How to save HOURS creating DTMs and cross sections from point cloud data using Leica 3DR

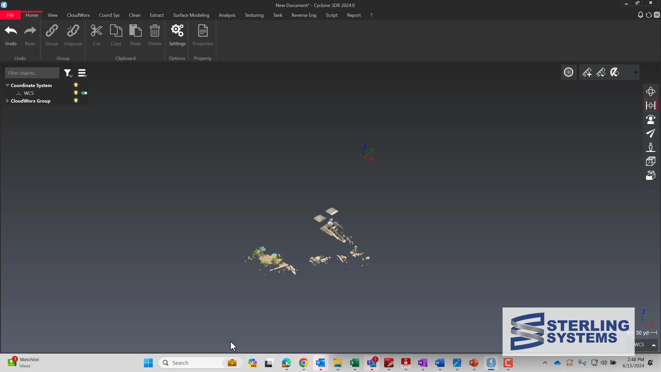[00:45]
I prefer to just import the file because when you do that then all the functions in the Cloudworks menu will work. So we can go to Cloudworks and if you want to, say, turn on intensity mapping, you can do it straightforward that
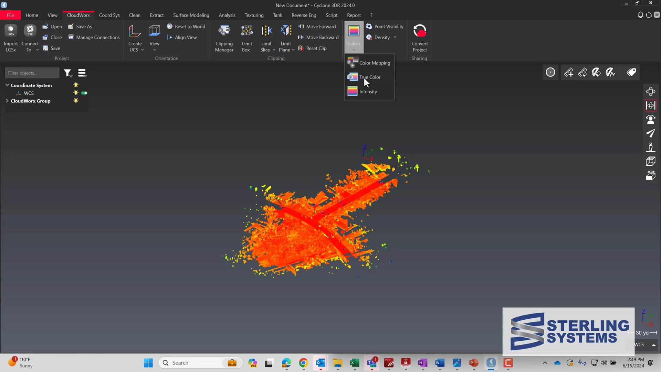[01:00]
way and it reacts quite quickly.
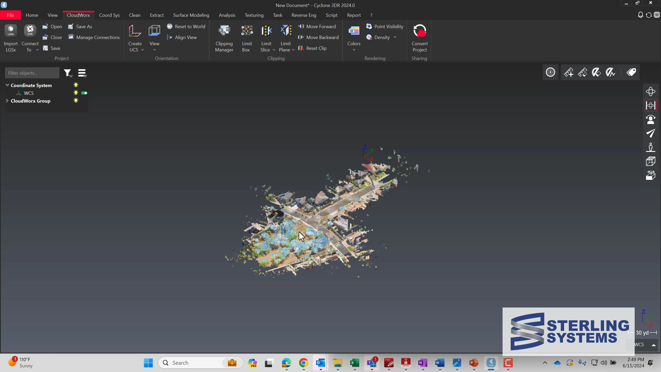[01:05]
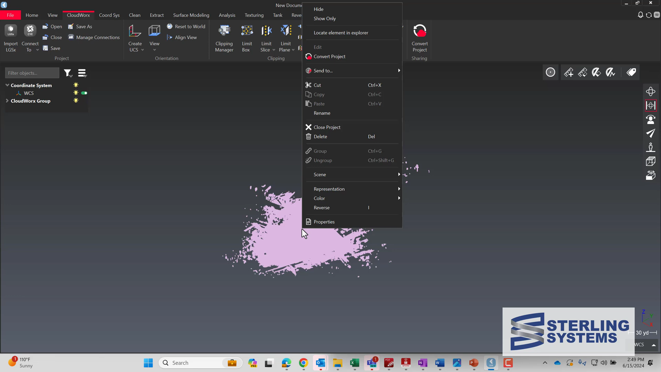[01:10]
Now what we're going to do is select the point cloud and say convert project, which will make essentially a secondary point cloud in our project tree, but that's what we need for most of the 3DR functions to work correctly. We're going to increase the number of points and then tell it okay. This conversion, depending on the size of your file, can take a little bit of time to process, so I'm going to speed it up so we're not waiting.
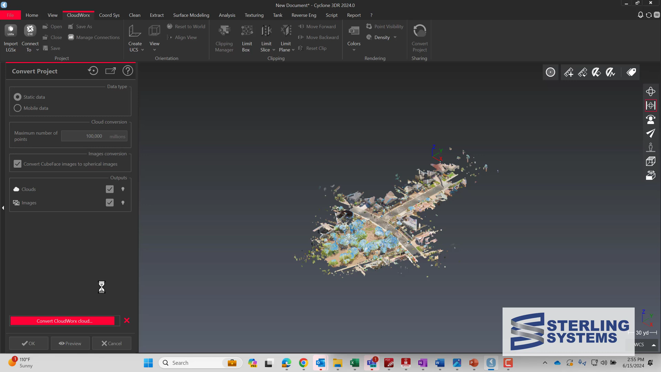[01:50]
Now that the conversion is done, we're going to select the point cloud, go up to clean, and then auto classification.
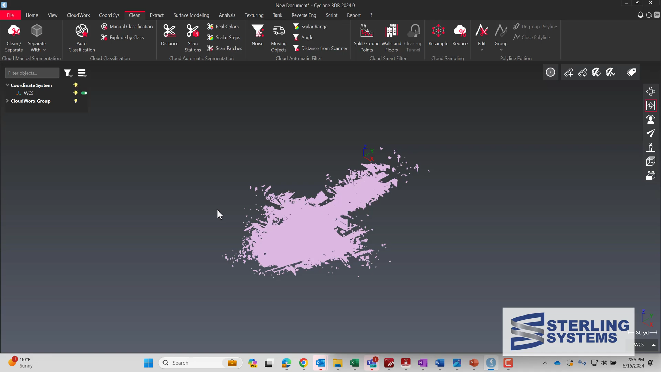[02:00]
And this will separate out all the ground from the trees and the buildings, etc.
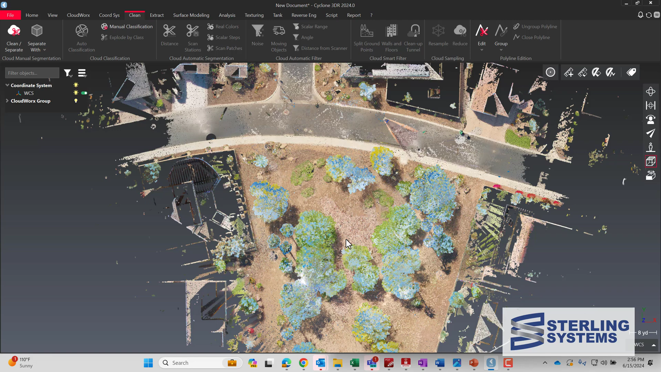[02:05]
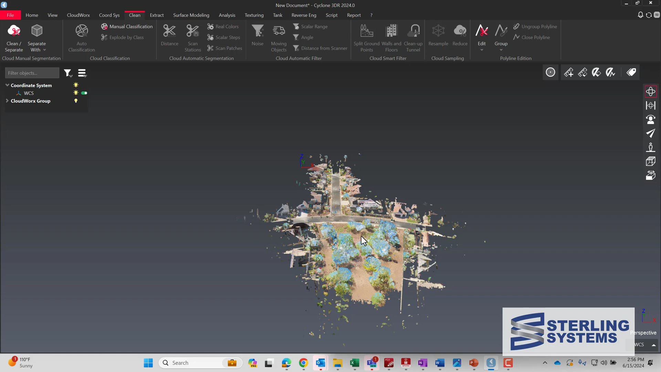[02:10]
So if we take a look at the point cloud before we do that,
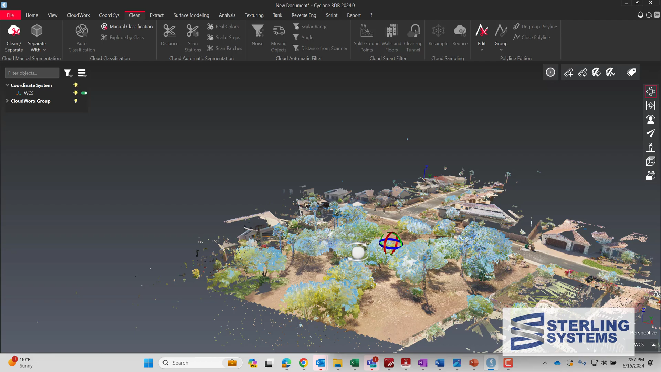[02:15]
you can see that we have all kinds of trees and bushes.
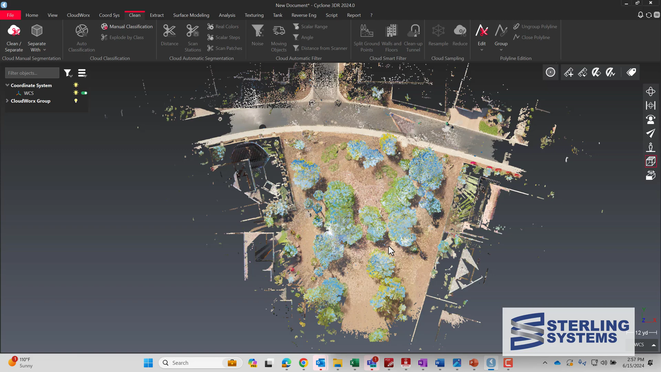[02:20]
And now we're going to go back and select the point cloud and then go ahead and do the auto classification. Now you have different current models that you can select, indoor, outdoor, etc. And we're going to use outdoor and allow that to process. This function again is going to take a little bit of time to process, so I'll speed up this part of it.
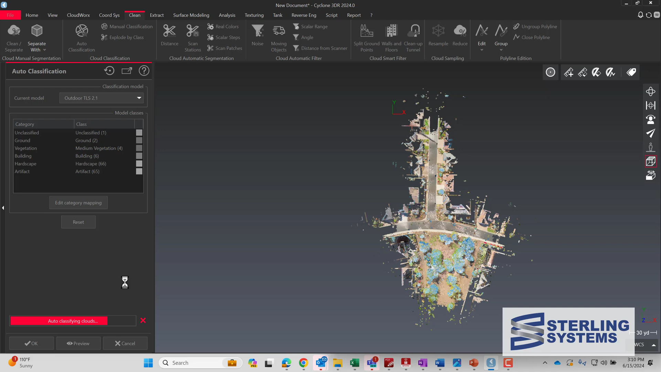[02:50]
Now the computer's finished classifying the data, so all the building, the vegetation, the ground is all separate.
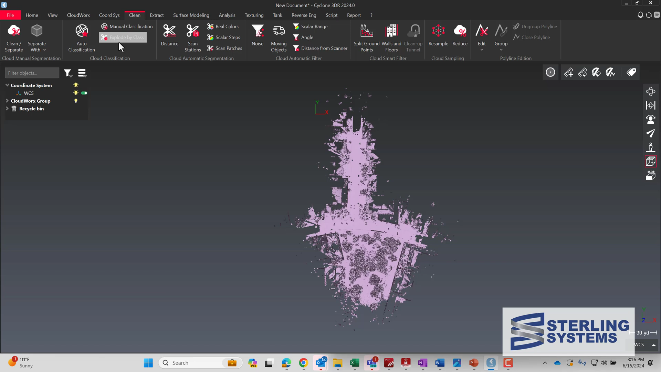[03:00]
And what we need to do is explode by class. That'll put all the individual components into the project tree so that we can turn them on and off.
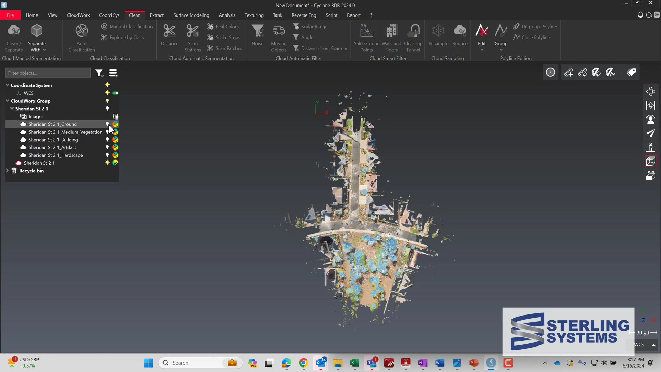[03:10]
So to start with, we'll turn them all on. There's all the different pieces. And then we can slowly turn them back off.
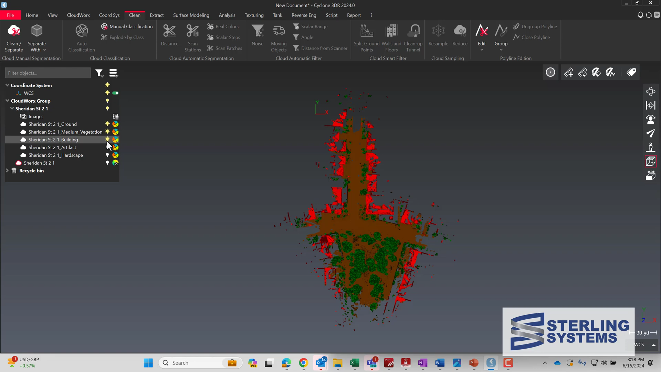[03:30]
There's the hardscape, the artifacts, buildings are now off, and now vegetation.
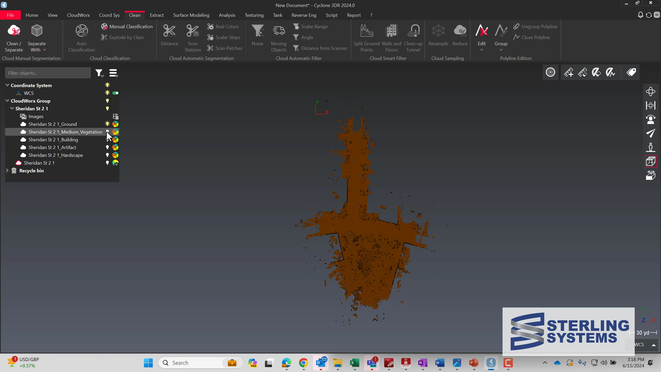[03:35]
That leaves us the ground.
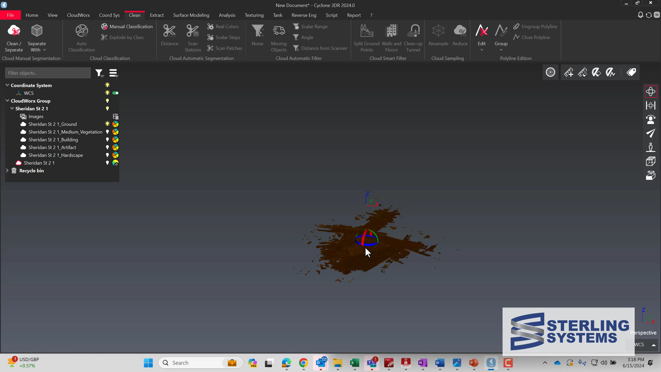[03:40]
If we take a look at the results,
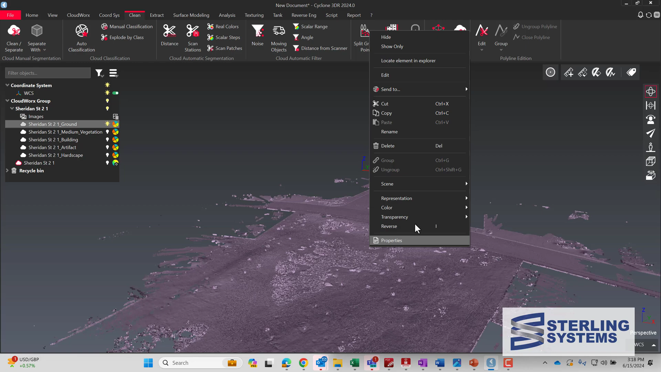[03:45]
we're going to go ahead and turn on real color.
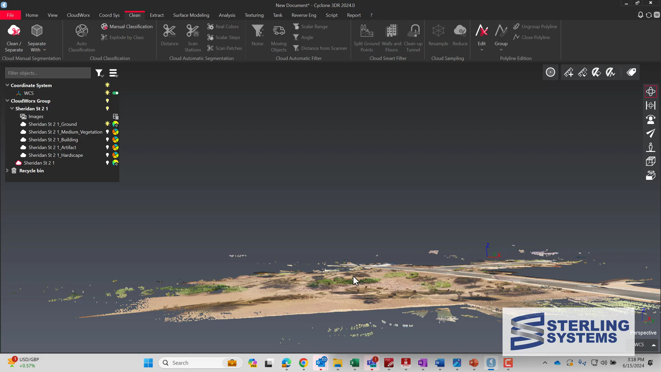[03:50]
And we can see that there's some really low bushes that are still in the dataset.
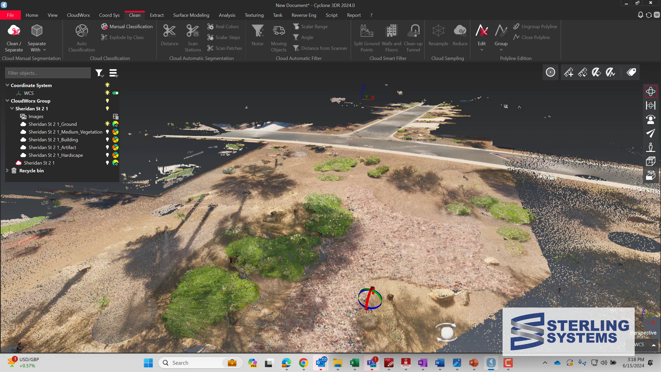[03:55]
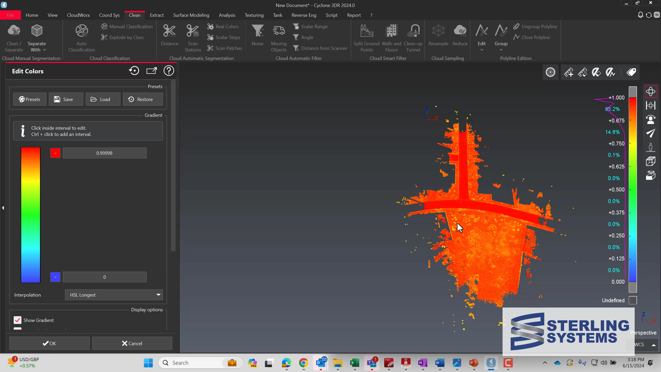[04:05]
So we're going to use a second function.
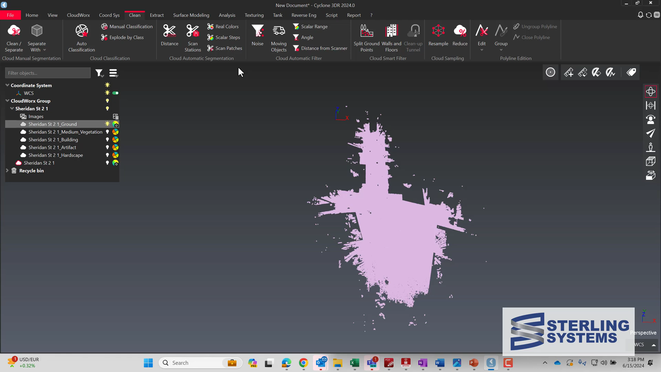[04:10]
We're going to pick the point cloud and then go up to split ground points and make sure that it's flat.
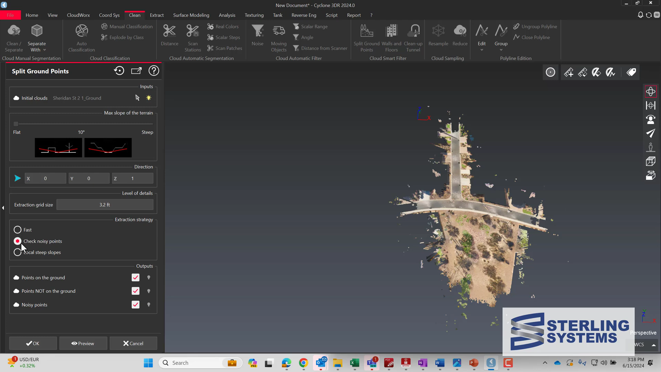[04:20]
And we're going to check the noisy points and then hit OK. Now that it's completed with that, let's take a look at our ground. There's a few separations again that we need to turn off.
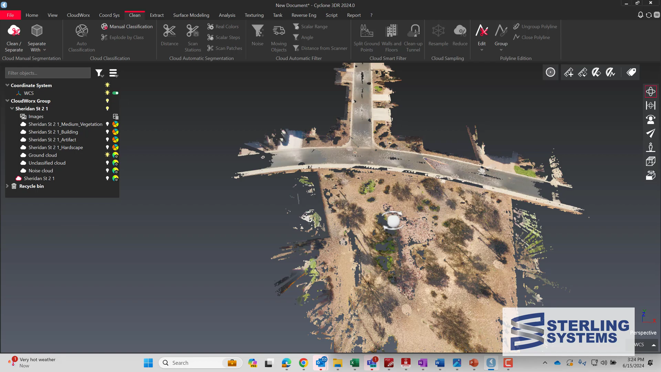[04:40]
Unclassified cloud and noise cloud.
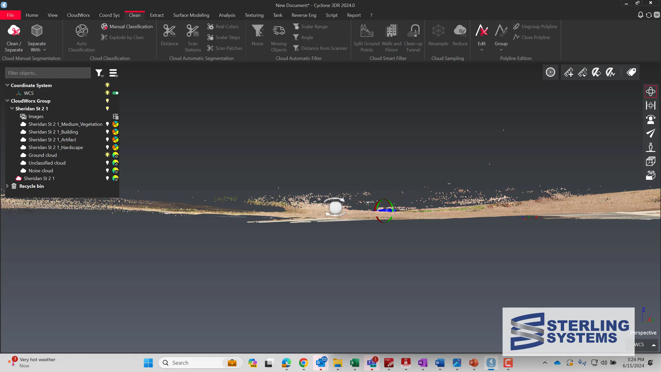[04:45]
And that leaves just the ground. So I'll take a look at it.
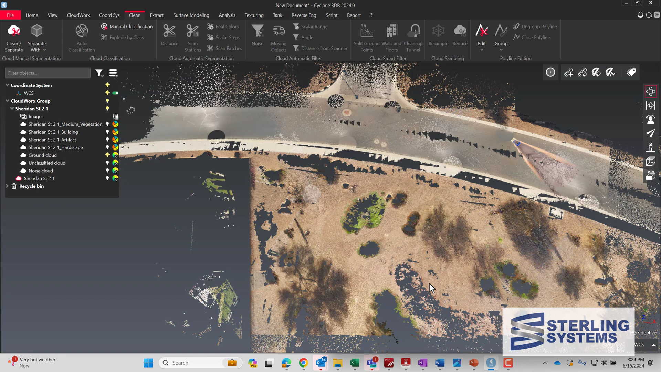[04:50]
A little QA, QC. Make sure that it looks OK. Because you can rerun the auto classification or the split ground points again if you want.
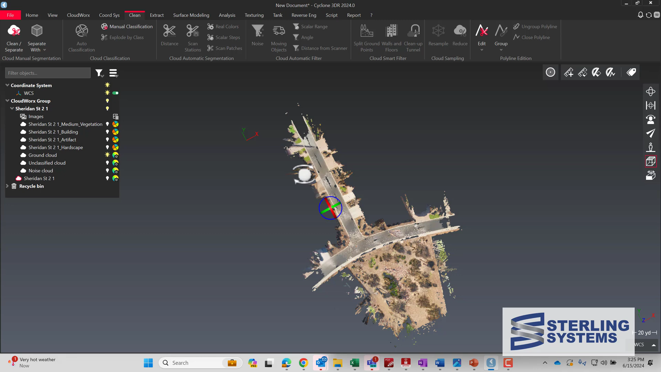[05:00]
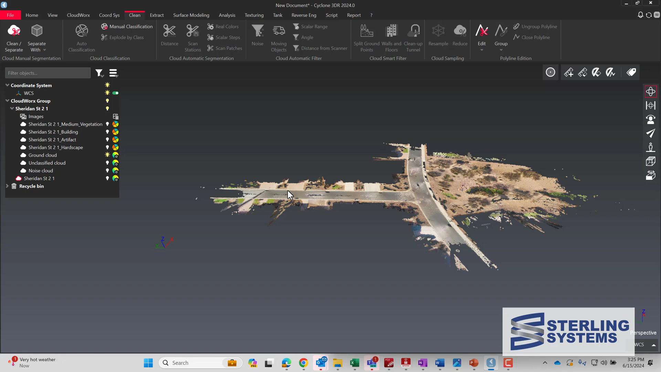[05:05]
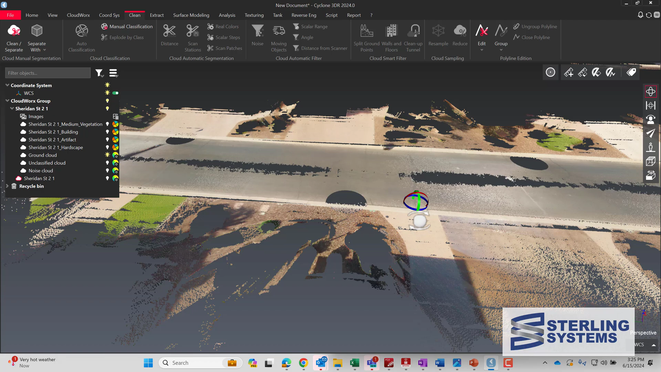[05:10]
But the data is looking pretty good here. But the
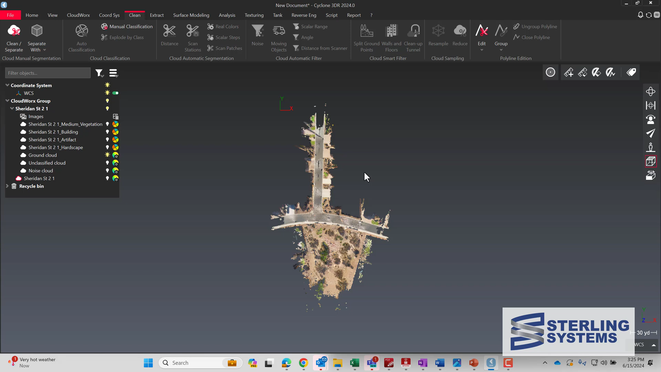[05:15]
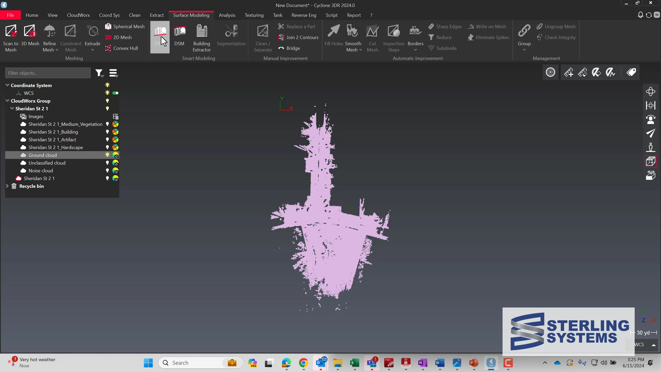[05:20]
data is looking pretty good here. Again, we'll check for noisy points. And hit OK.